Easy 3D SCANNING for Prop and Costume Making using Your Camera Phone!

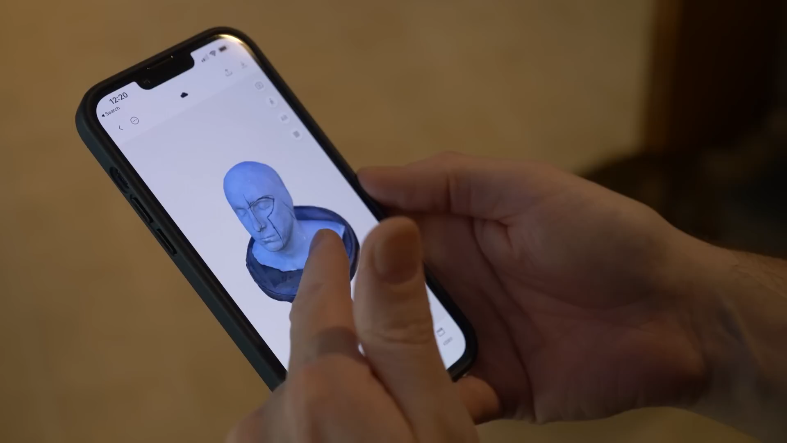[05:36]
I've already downloaded mine. Here is our head. It turned out great. It looks so so good.
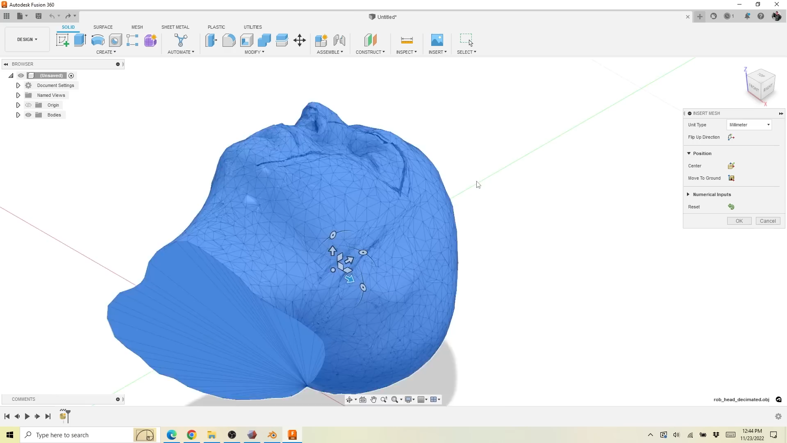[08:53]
This is really teeny tiny. We will have to scale it.